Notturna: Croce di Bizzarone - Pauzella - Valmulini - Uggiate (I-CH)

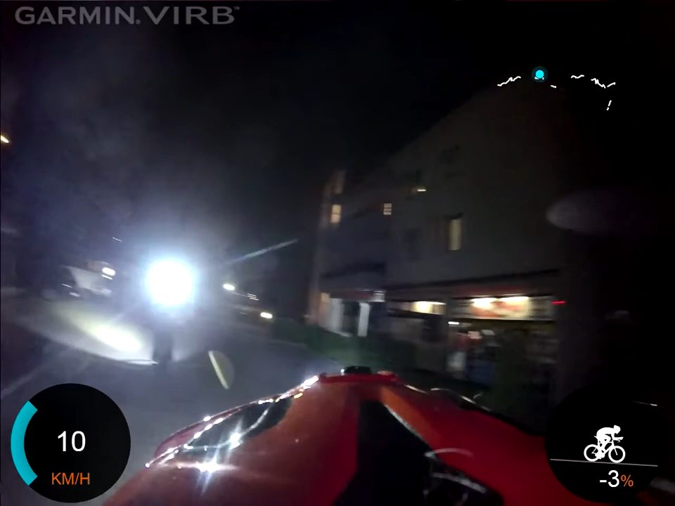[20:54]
Ah, ma c'è la luce al contrario. La gira, eh? Sì, dicevo, come cazzo fa a girare la testa così? Indemoniato. Che cazzo? Bene, oh, bello, bello. Bel giretto. Ci sono belle.